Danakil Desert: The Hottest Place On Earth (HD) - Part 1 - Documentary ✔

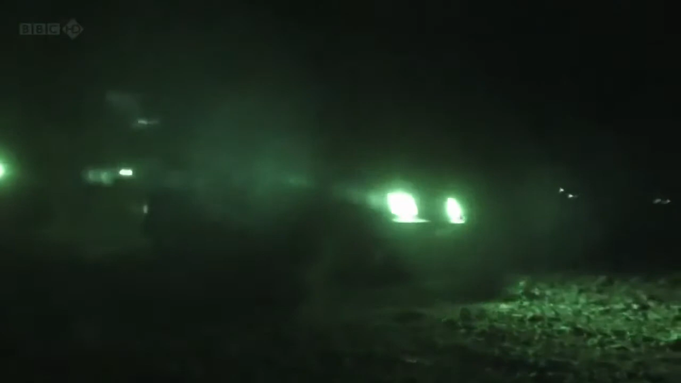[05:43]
After 8 hours of bumpy roads, we've finally reached the bottom of the highlands and our first overnight camp. What a journey. What a journey. Well, I think we can probably say we're officially in the middle of nowhere.
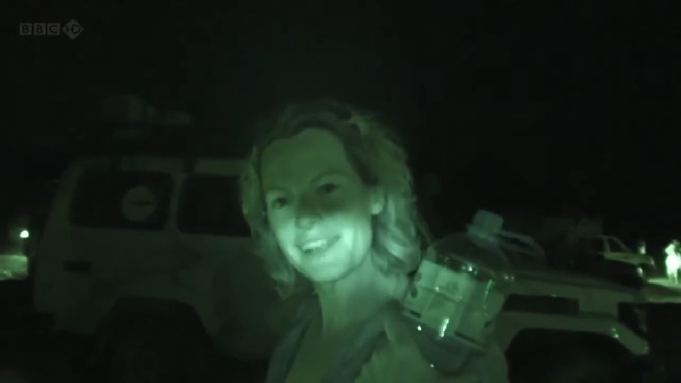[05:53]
It's a long old haul.
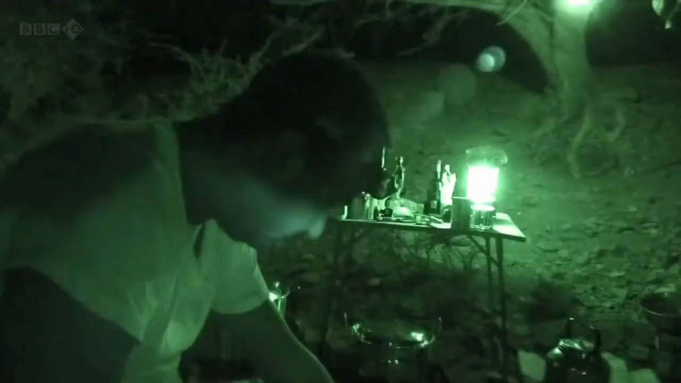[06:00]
So yeah, we've earned our water and hopefully some dinner.
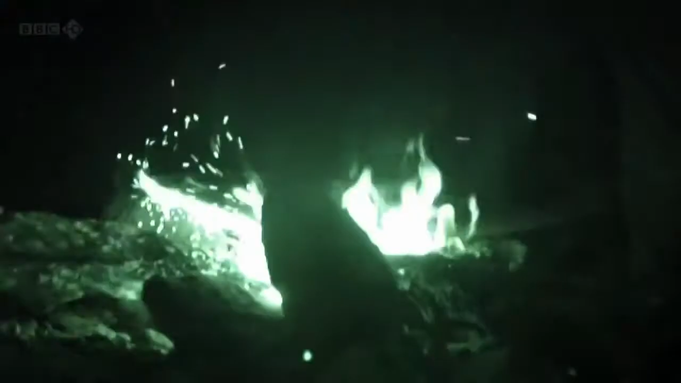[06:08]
It does mean we'll have to look out for unwelcome visitors. But luckily, we have Steve on guard duty.
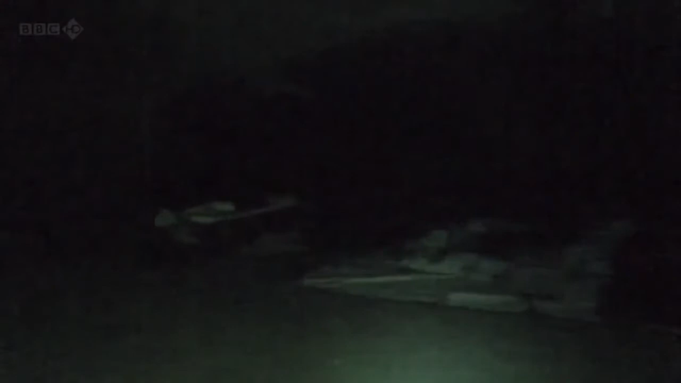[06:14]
We're just having a quick scan around for scorpions. There's a peculiar thing about them is that they fluoresce under UV light.
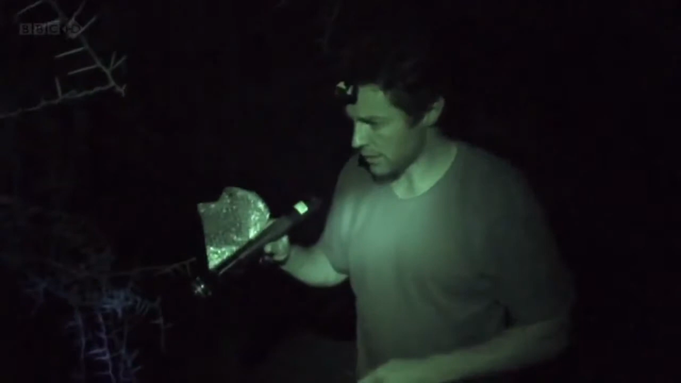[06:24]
So we've got a UV light source here. Oh, here we go. There we go. Oh, yes. See how it shines? Absolutely apple green.
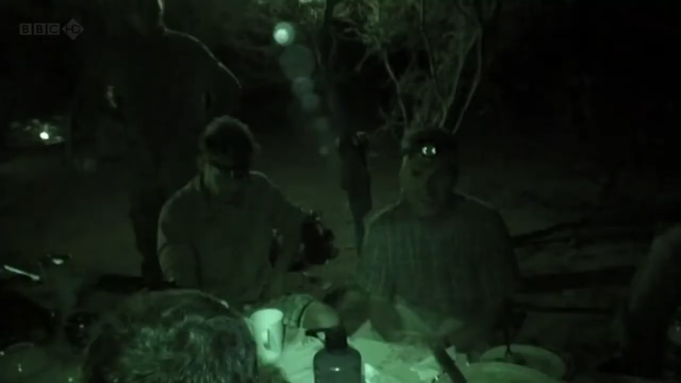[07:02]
It's not going to kill you, it's just going to hurt like fury. So no sandals, if you would.
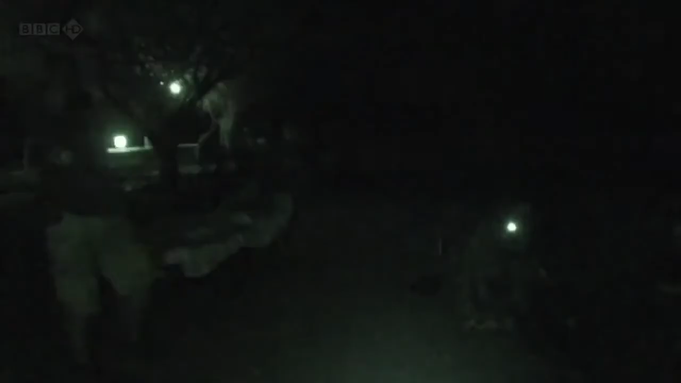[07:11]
We settle in for the night, and it's really starting to feel like the expedition is underway. We're here now, and actually, sleeping under the stars, that's a bargain.
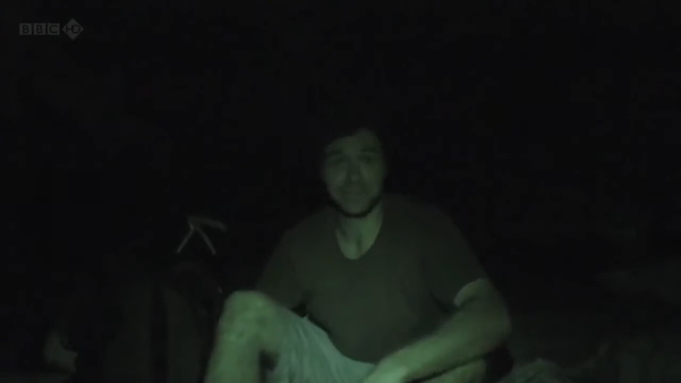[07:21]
You've got to love that, haven't you? Big, full old moon. Very happy now. Tomorrow's the start, really,
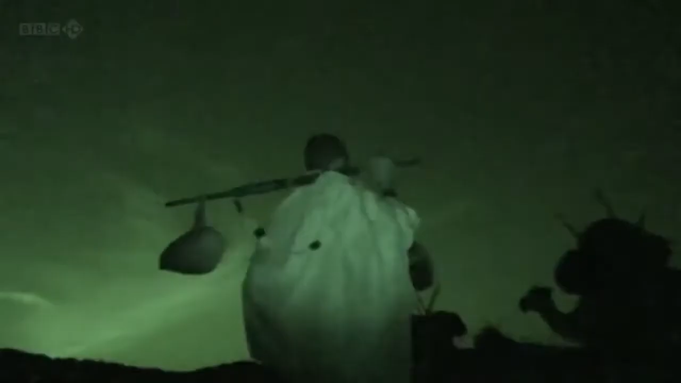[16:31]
All we can do is hope our guides know where they're going
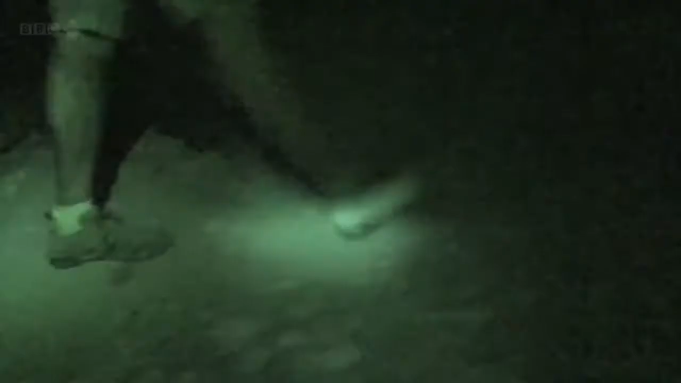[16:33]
as we play Follow My Leader in the windblown dark.
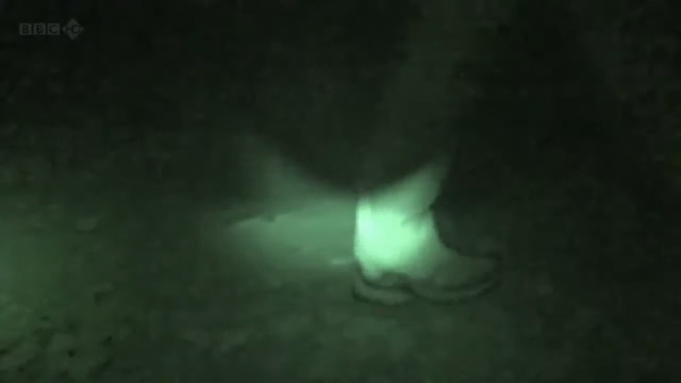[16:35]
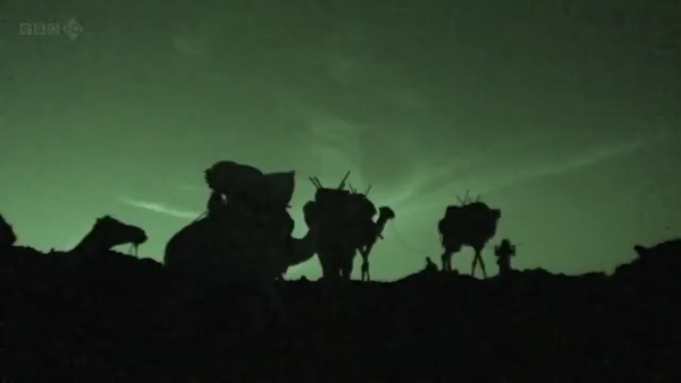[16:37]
Until we finally make it to camp.
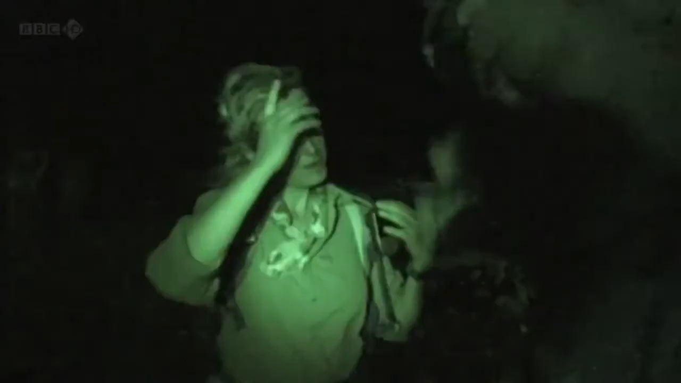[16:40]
Oh, got all the grit, my feet. Right, we're here.
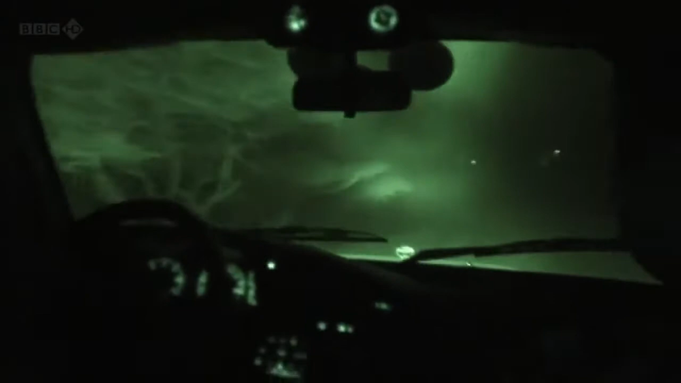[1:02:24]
After 8 hours of bumpy roads, we've finally reached the bottom of the highlands and our first overnight camp. What a journey. What a journey.
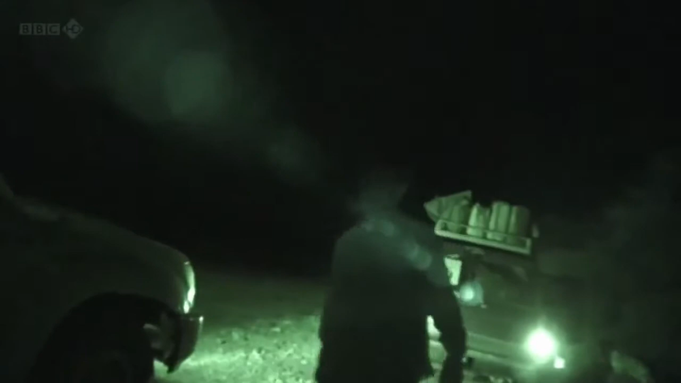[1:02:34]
Well, I think we can probably say we're officially in the middle of nowhere. It's a long old haul.
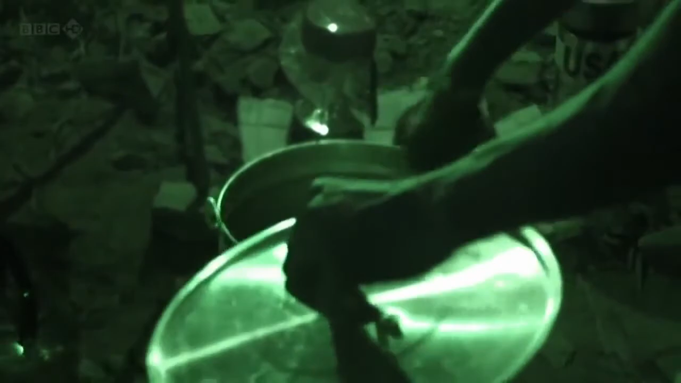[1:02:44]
So yeah, we've earned our water and hopefully some dinner. It's too hot for tents, so we'll sleep under the stars.
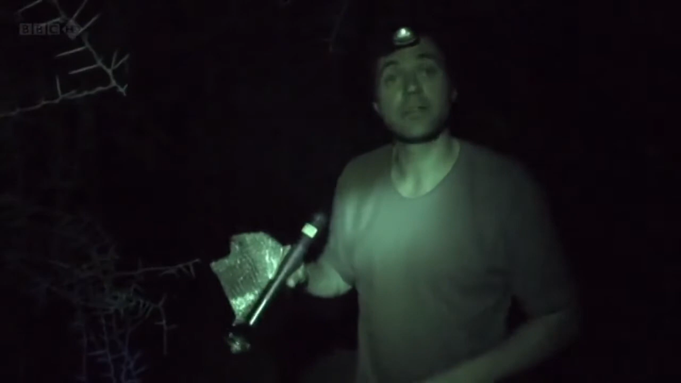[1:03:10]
So we've got a UV light source here.